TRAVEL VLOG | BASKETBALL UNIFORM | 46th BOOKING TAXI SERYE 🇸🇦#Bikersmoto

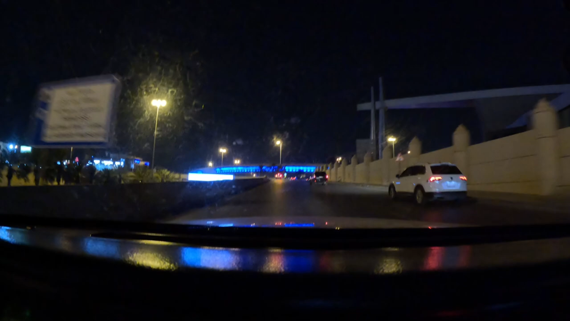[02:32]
Continue straight onto Al-Aruba Road, Eastern Ring Branch Road.
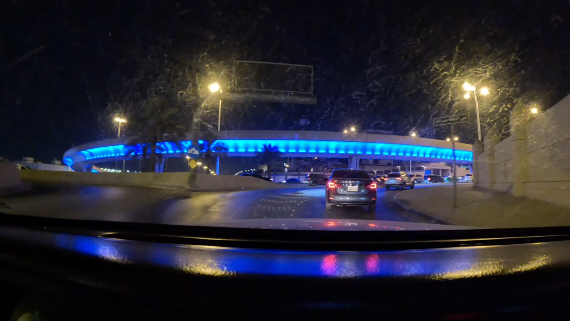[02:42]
Continue on Al-Aruba Road for 1.5 kilometers. Dito tayo sa ano?
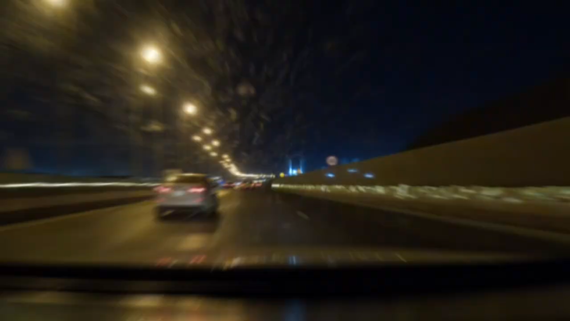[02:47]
Tapos na tayo ng ano bang ano to? Bridge na to. Iikot daw eh. So yun, nandito na tayo sa may military hospital, mga bikers.
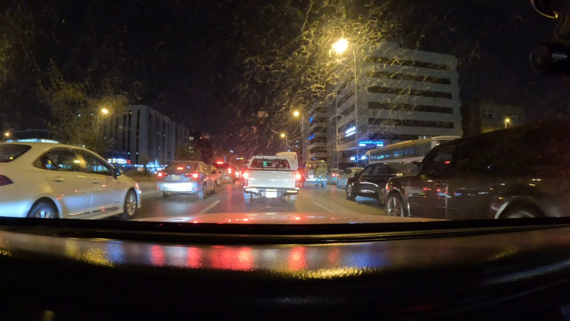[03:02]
National hospital pala. Saan? National hospital. Yan, national hospital. Ayan. Yan. Yan. Ito ang parang sundalo yan dyan eh.
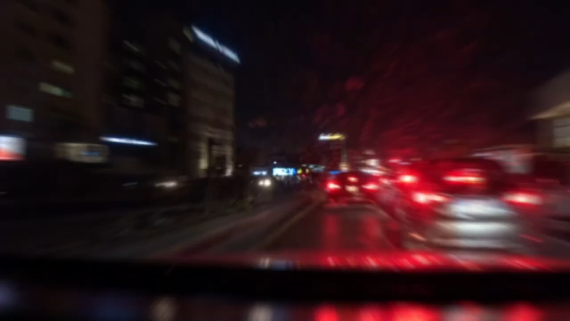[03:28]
So bali yan yung National Hospital, mga bikers, ayan. Ito naman yung mga sundalo yan dyan, sa kabila, bandang sa kanan.
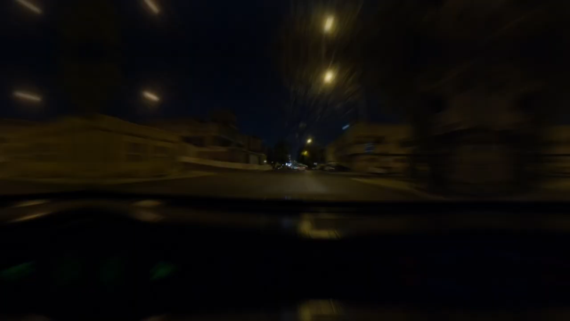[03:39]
Turn right, then. Turn
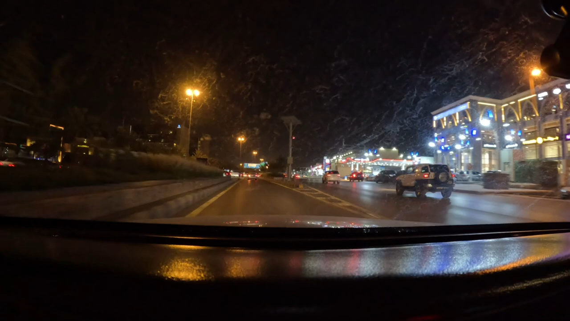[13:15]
So yun, dito na tayo sa Damam Road mga bikers. Pauwi na tayo ng J1. Kasama pa natin si Boss sa Marky.